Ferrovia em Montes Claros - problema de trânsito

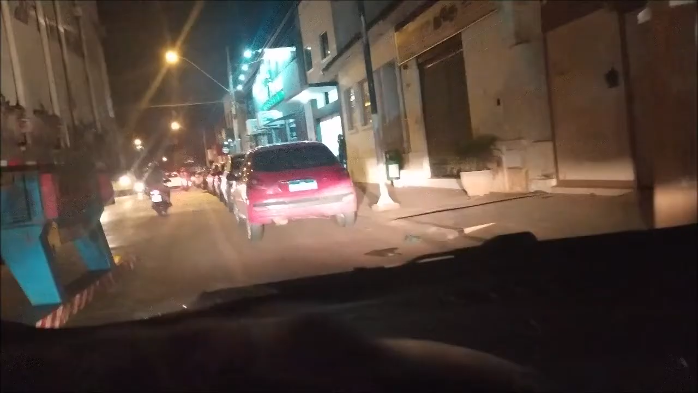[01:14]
Vários já ficaram presos no viaduto, ocasionando muitos problemas.
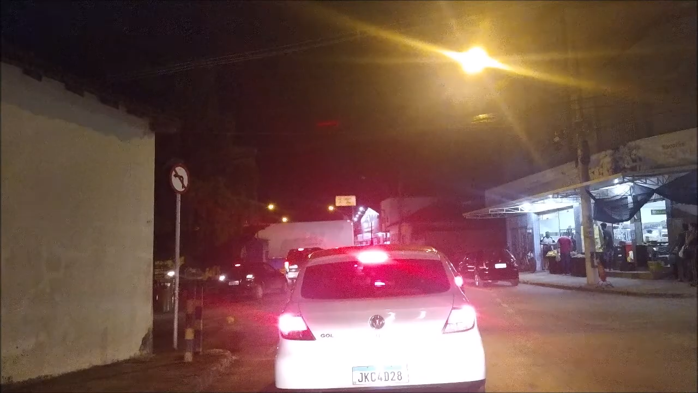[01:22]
Imaginem então vocês uma fila enorme de carros passando apenas um ponto. O viaduto do Roxo Verde é um corredor para ambulâncias, carro de bombeiros e é muito comum lá as filas e engarrafamentos.
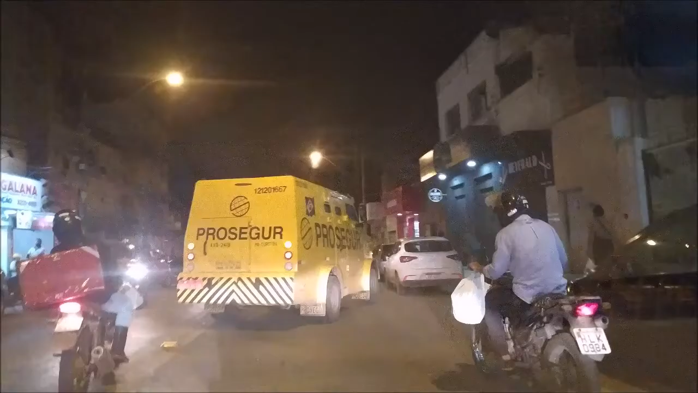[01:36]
Os acidentes e as chuvas colocam a situação ainda mais complicada.